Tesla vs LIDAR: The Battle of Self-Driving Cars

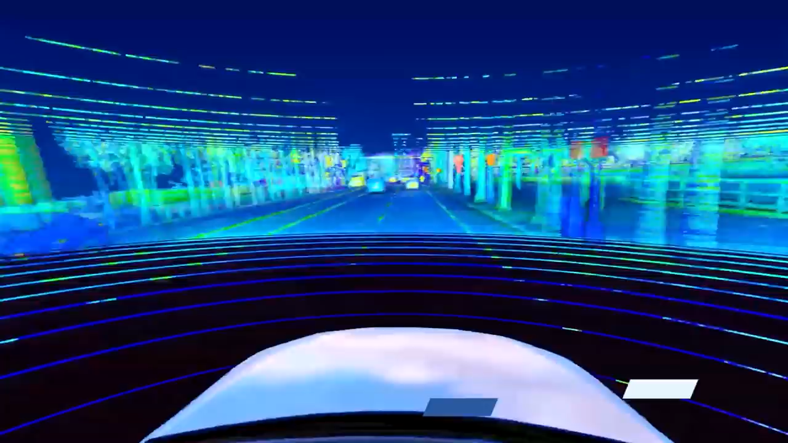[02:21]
Now, lidars are very similar to radars.
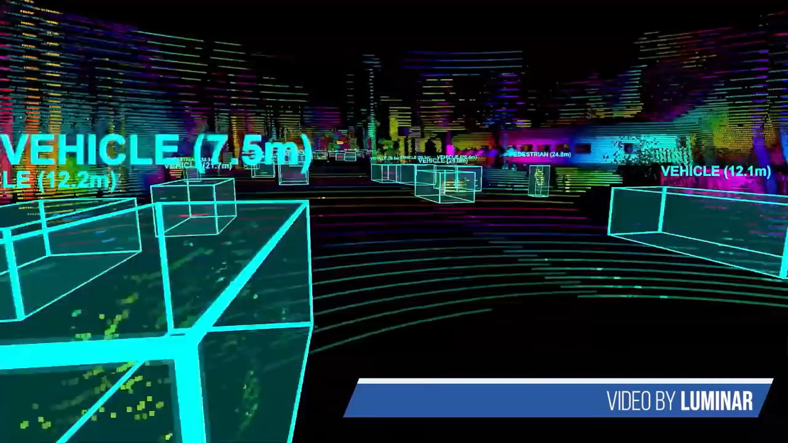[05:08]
Because lidars can do a much better job than radars can at seeing detailed 3D objects, including which way a person is looking or reading a hand signal.
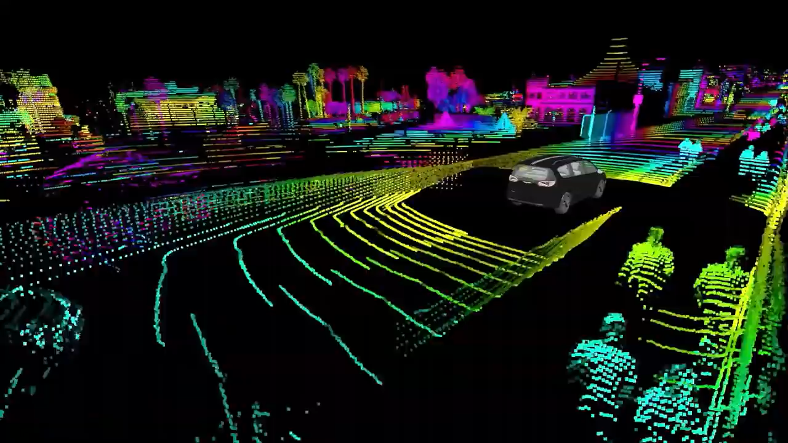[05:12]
Now, obviously, the lidar systems installed in BMWs will have to recognize one additional hand signal,
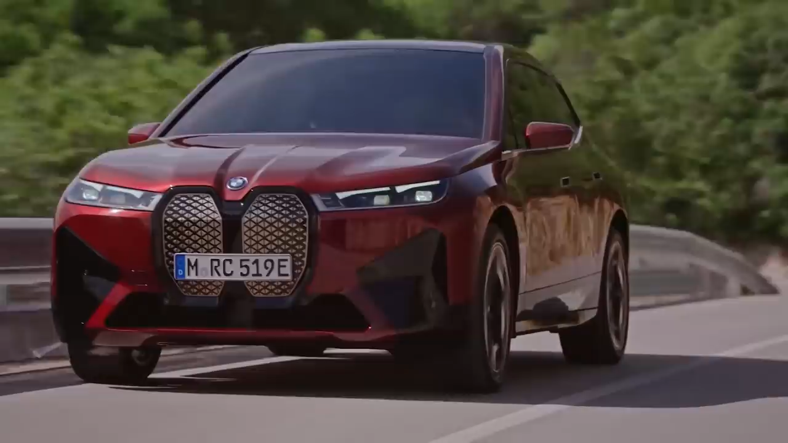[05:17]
but I'm sure they can handle it.
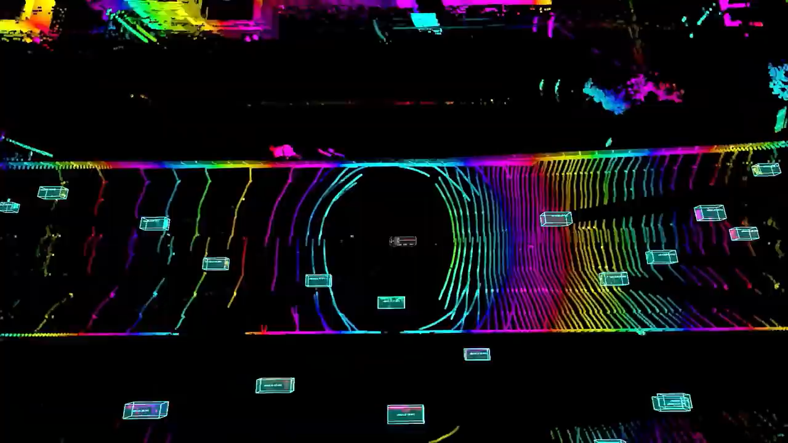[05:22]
So even though lidars and radars work pretty similarly, the lidars can see better up close, but radars can see further.
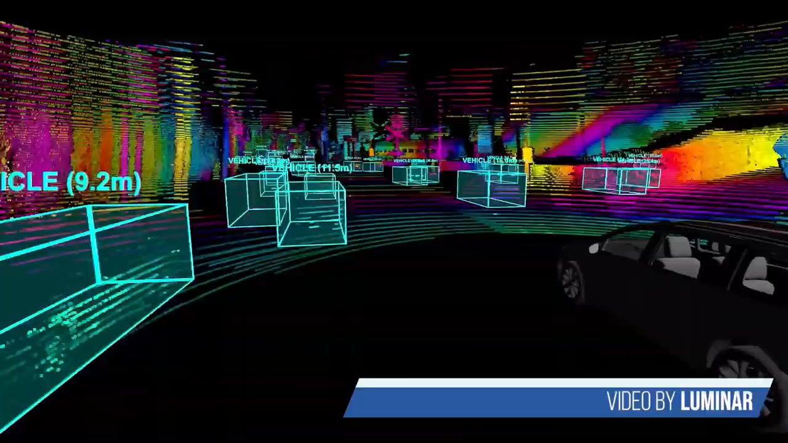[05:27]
Think of it as nearsighted people and farsighted people. Now, the biggest argument against lidars has always been that it's too expensive.